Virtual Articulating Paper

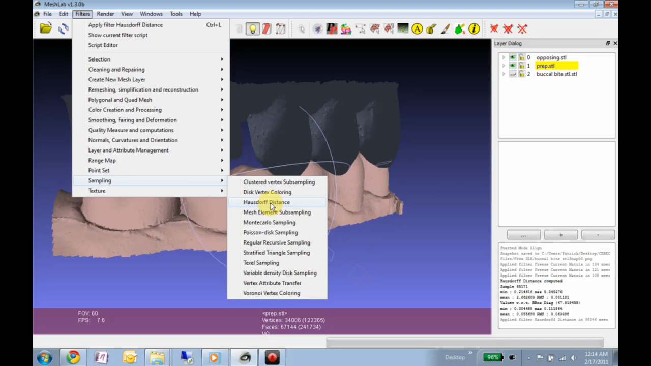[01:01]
this algorithm right here which compares a sample of points on this mesh to a sample of points on this mesh, and then calculates the distance between them. Very logical, just very intense, if you have a thousand points here and a thousand points here, that would be a million comparisons, and each comparison involves calculating a distance,
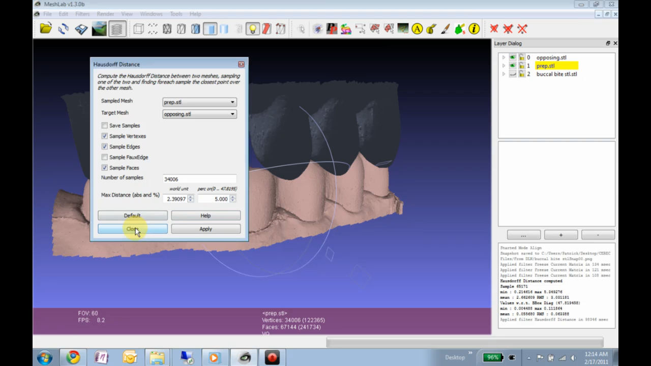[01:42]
And we have over 30,000 points in each of these meshes, so do the math if you care, it's a lot, so it takes a few seconds, and when it's trying to screencast at the same time, it just can't handle it. Alright, so I've already done that, so I've already done that, and what we'll do now, is we will assign a color gradient based on the distance that it calculated.
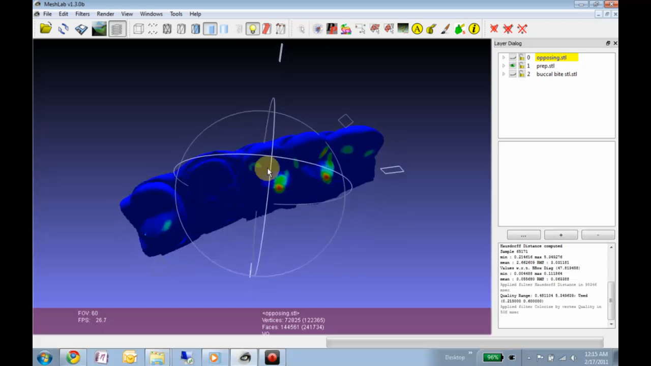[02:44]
So, assuming the meshes were registered decently and stuff, this should work.